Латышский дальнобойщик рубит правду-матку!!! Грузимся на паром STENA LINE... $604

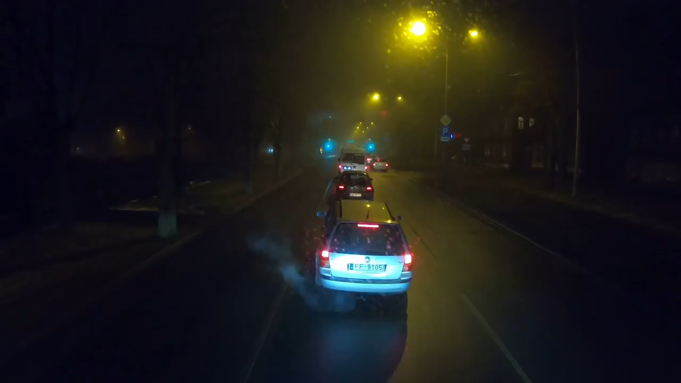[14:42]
Вот уже темненько, и вот уже мы улипаем. Понятия не имею, где тут порт. Сейчас мы сначала едем, 1.5 километра осталось. Ну, уже давновато по Лейпаю едем, минут маленький городок, тут большой город. Едем на заправку. Дольем наши канистры до верха.
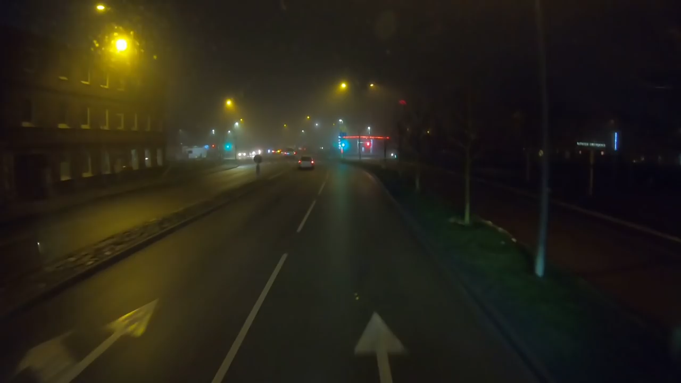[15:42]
То есть, если бы у нас здесь не получилось вот по этой дороге, мы бы поехали еще в соточку и как бы. Так, 800 метров. Ну, такая заправочка, конечно, будет такая, скорее всего, левая. Ну, как левая, я имею в виду, ну, такая маленькая, неприглядненькая. Сейчас посмотрим. Туманчик тут у нас спустился.
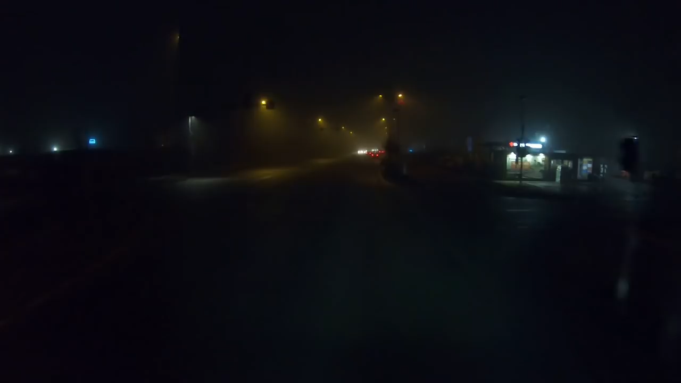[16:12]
Как стемнело, сразу туман. Ноль за бортом. Тут уже снега нет. Так, сейчас направо надо, да?
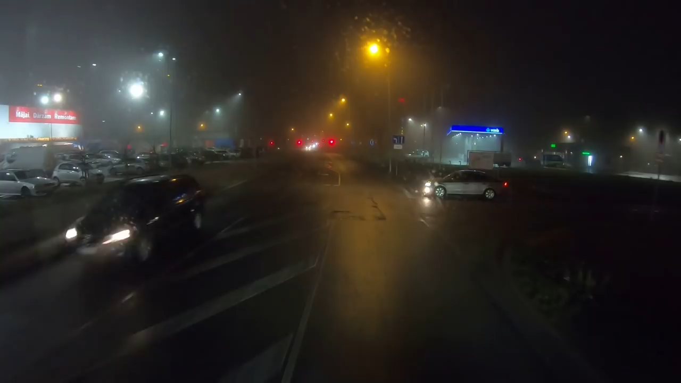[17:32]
заезжать? А, стоп. Нет, туда написано движение грузовиков, там нельзя. Короче, мне нужно отсюда вот, наверное, заехать. Да-да-да-да-да. Вот здесь мне надо направо и потом с этой стороны въезд. Там с той стороны получается движение грузовиков запрещено на заправку. Потому что видно не развернуться потом грузовикам.
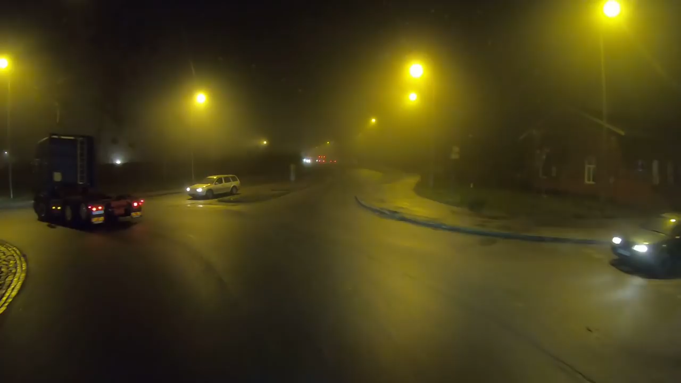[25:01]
хотя вот указатели, вот порт, порт направо. Ну, мне как раз нормально. Прям меня заведет и сдаст.